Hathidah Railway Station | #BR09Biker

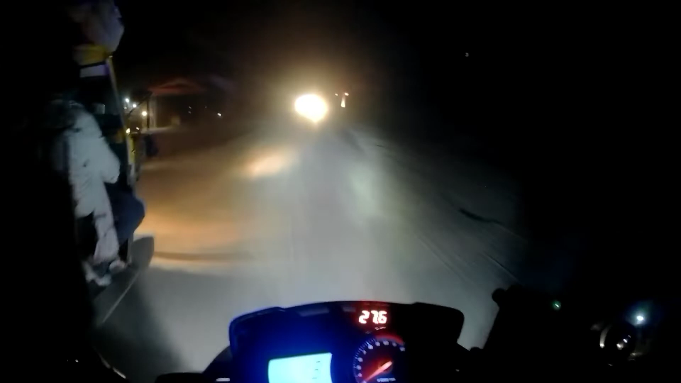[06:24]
और ये है लेव्ट साड में कुम्ब द्वार जो कि कुम्ब मेला यहां पर लगता
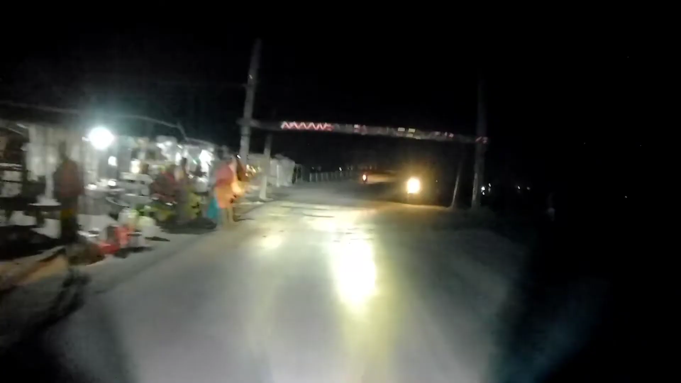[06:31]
है वो सही किया यह चीज सही है बस पता है वो आगे लोह क्यों की वे था कि था ट्रॉक जो